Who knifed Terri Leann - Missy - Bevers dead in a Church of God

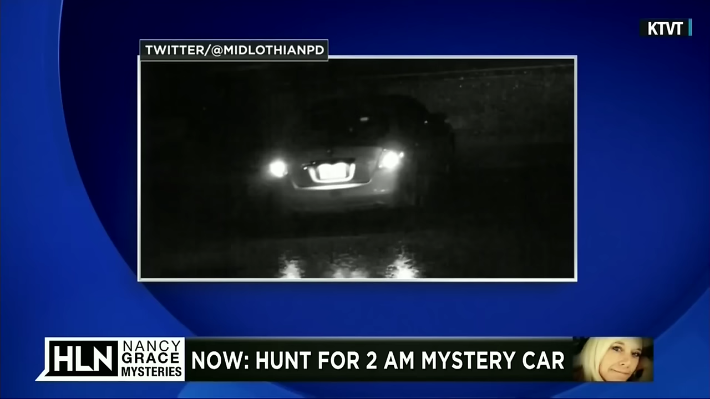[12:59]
The search for a light-colored Nissan caught on camera near the scene that morning, they say, it's simply an effort to check every clue.
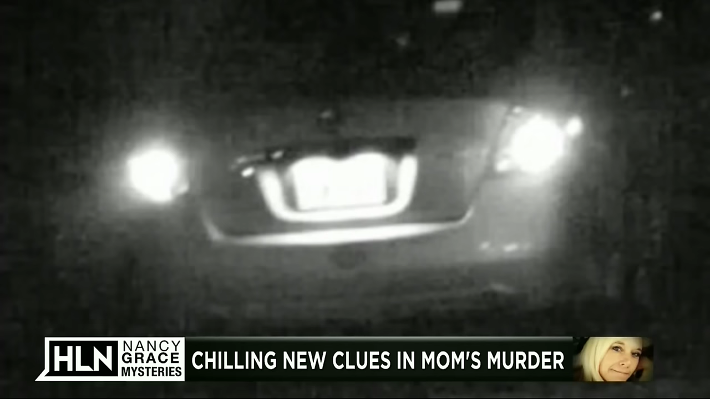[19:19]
We believe that car is a 2010 to 2012 Nissan Altima. It's light in color, possibly silver. It's hard to tell if you remember it was raining that one. Let me emphasize, though, we don't have any reason whatsoever to believe that this car or its driver are in any way involved in the murder of Missy viewers. In the interest of following up on every possible lead, this is the last lead that hasn't been exhausted from the video campus scene.